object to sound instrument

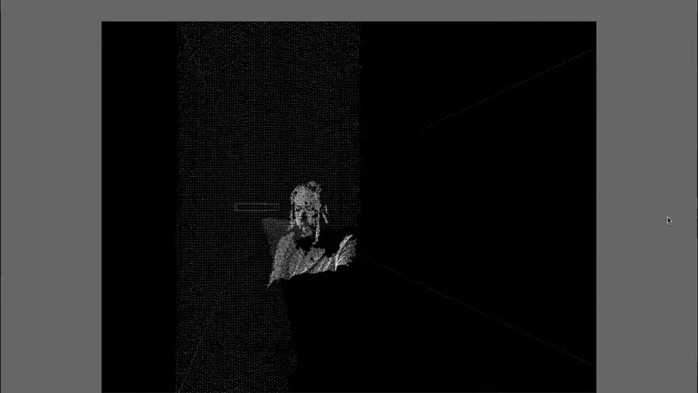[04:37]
really the 3D space of an object as well as its RGB and luminosity values.
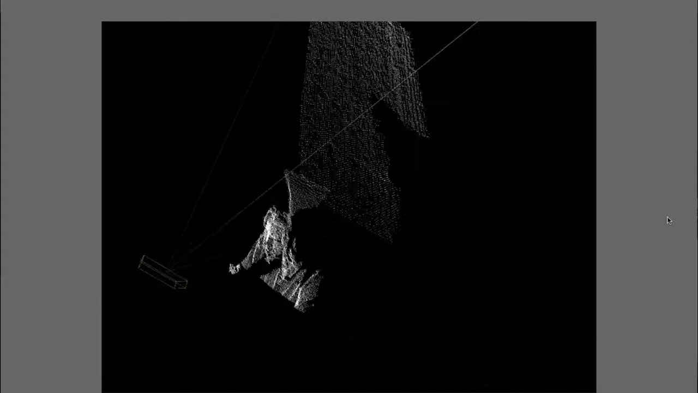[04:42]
We would have a lot more information coming in that we could push through more oscillators or give it more tonality or modulation.